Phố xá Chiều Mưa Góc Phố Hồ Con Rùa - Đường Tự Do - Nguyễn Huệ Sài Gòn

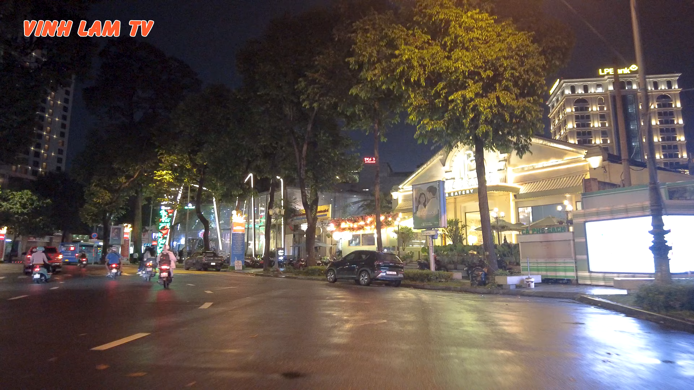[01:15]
Bên phải là đường Võ Văn Tần cũng như là Trần Quý Cáp ngày xưa. Hôm nay có khu quán cà phê rồi quán nhậu rất là lớn.
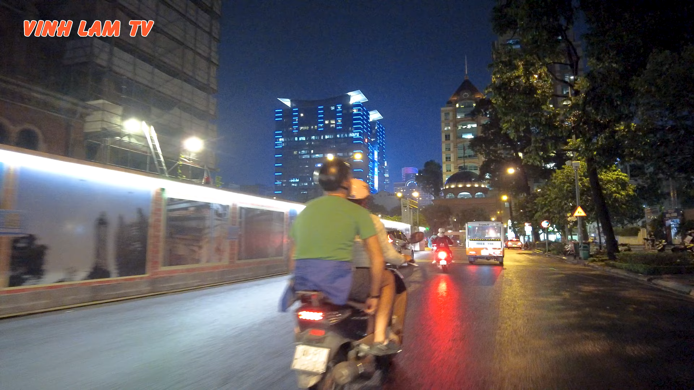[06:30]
Nhà xây theo kiểu Pháp mà. À, quán cà phê kiểu cà phê bệt.
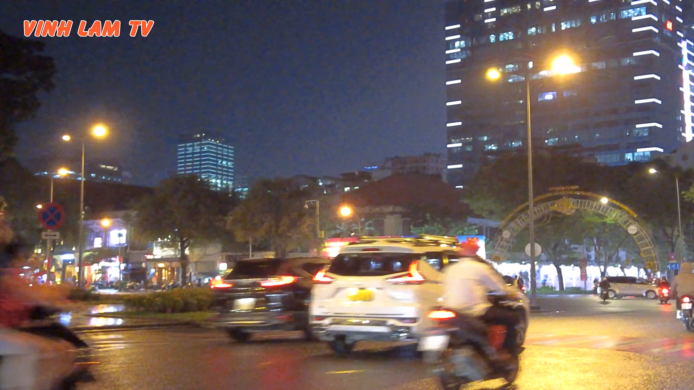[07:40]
Bên kia có quán miếng là gọi miếng chửi đó. Bên đây là khu bưu điện.
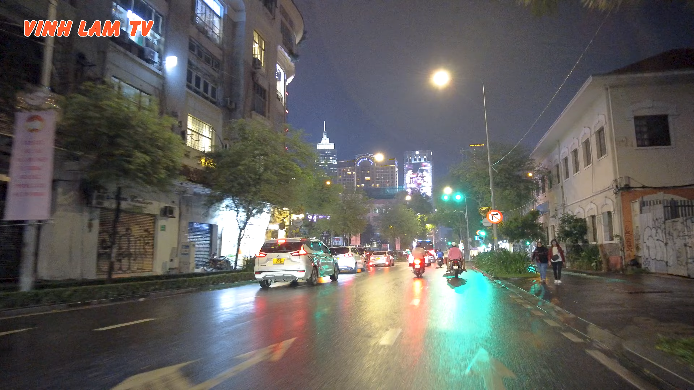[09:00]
Thường thì kẹt xe khoảng chừng nửa tiếng, 1 tiếng à. Nán lại đâu đó xíu quay trở lại là thông thoáng liền. Đây. Qua không kịp rồi. Đây là giao lộ Gia Long.
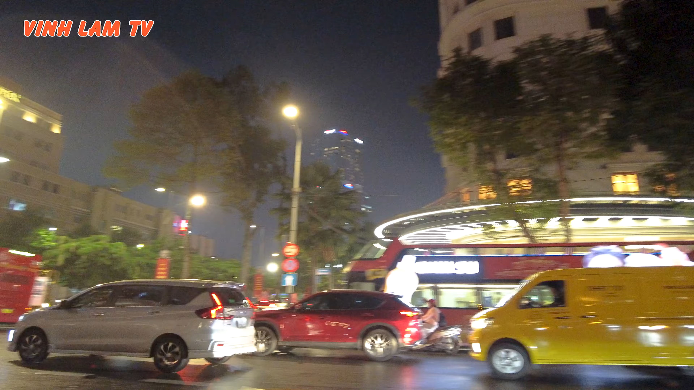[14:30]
Chúng ta đi thẳng con đường Tự Do đi,
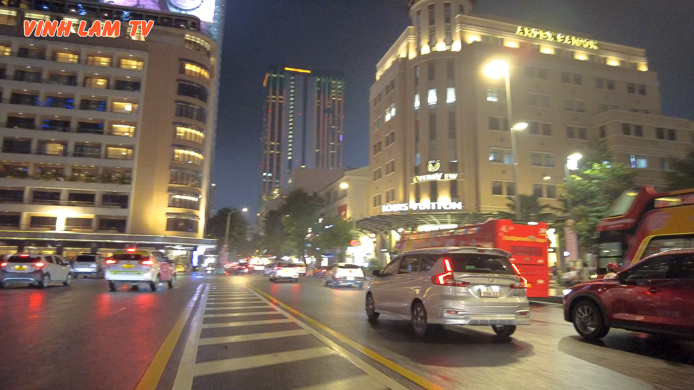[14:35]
quẹo qua chỗ ngay hiệu bánh Bora, ngay góc đường Nguyễn Thiệp, chứ đi thẳng ra bến Bạch Đằng là kẹt cứng.
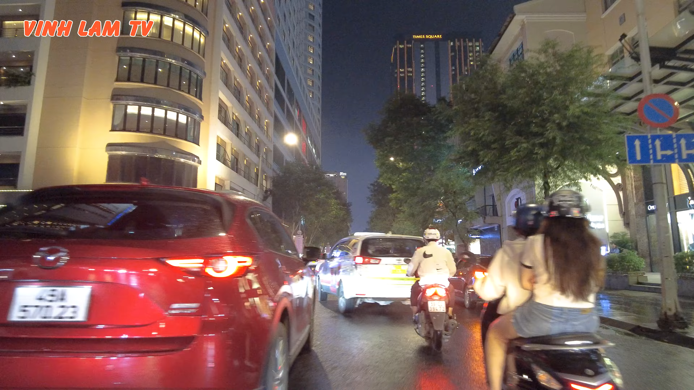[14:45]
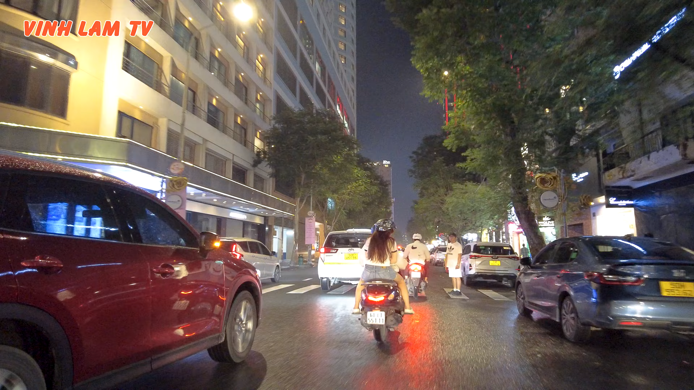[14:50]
Đó, đây có cái hẻm để đi thông ra Nguyễn Huệ luôn nè.
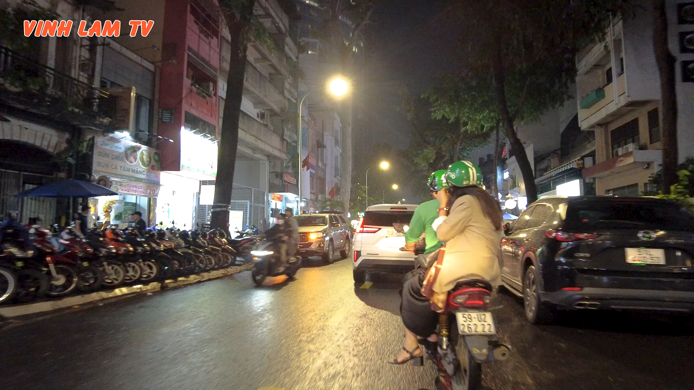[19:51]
Cái dãy này là coi như là mình thấy là đóng cửa, không phải là người ta trả mặt bằng đâu.